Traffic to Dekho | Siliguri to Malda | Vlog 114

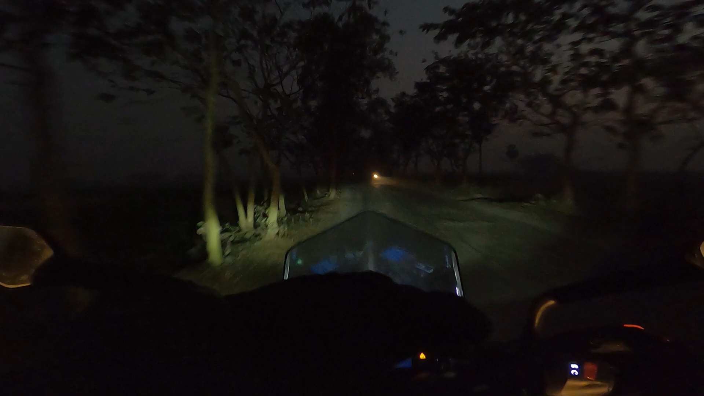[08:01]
फॉग गिरना अभी से स्टार्ट हो चुका है, यही प्रॉब्लम है। मेरे को ना बहुत जोर से सुसु ब्रेक एक लेना पड़ेगा।
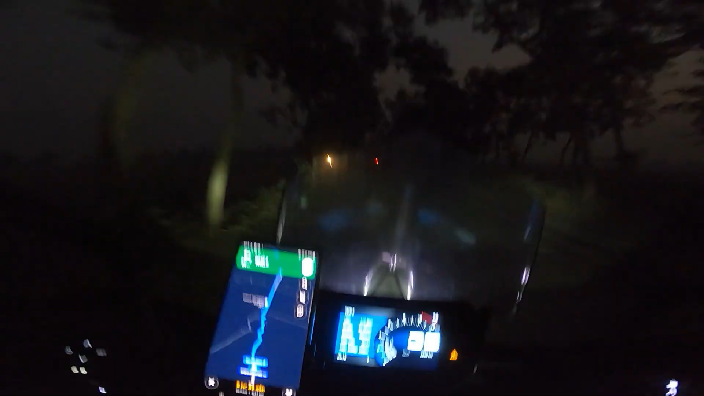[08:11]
ही बाबा क्या भाई, ये रोड का कंडीशन बहुत ही बेकार है, बहुत ही।
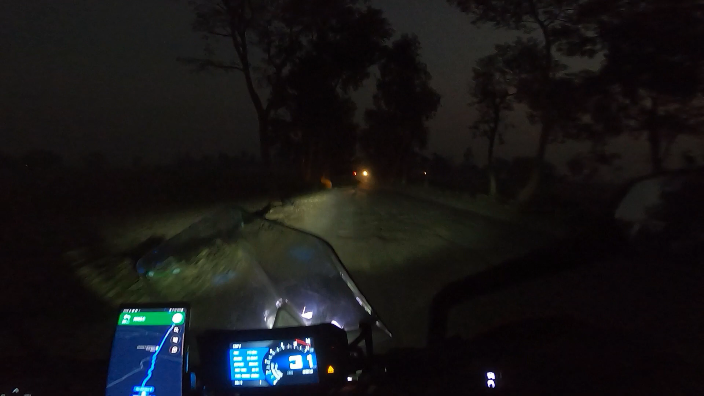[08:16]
अरे बाप रे बाप, गड्ढे आ गया ये भाई, दिख के चलाना पड़ेगा नहीं तो बहुत दिक्कत है, बहुत दिक्कत है, समझ रहे हो ना। तो यहाँ से मालदा 114 किलोमीटर है, 14 समझ रहे हो ना, 14। इस साड़िया का बीच राइट एकदम परफेक्ट।